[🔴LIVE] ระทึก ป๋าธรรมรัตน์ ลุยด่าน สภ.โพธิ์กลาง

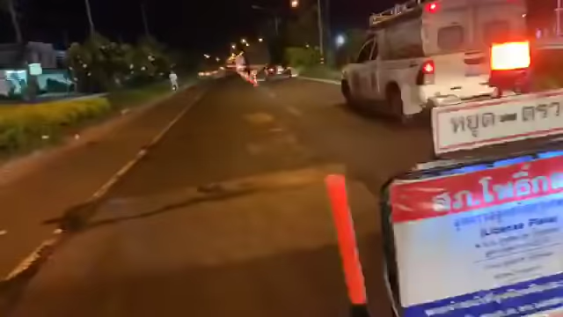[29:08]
เนี่ย ด่านใหญ่ประล่ำเลย มากว่าเรียกโอ้โห เรียกรสเยอะมากเลย
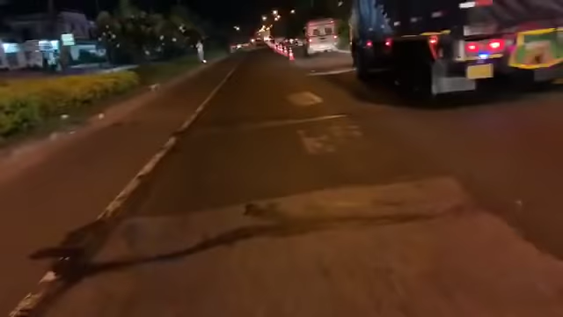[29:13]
คุณเกียร์ไงก็ไปถ่าย ไอ้ ไล้ข้างใน ผมก็ไล้ข้างนอก ไล้ไปแล้วมาสำหรวจไม่เหลือสักคนเลย ไปไหนหมดอ่ะ อ้าว แล้วกัน ไปไหนหมด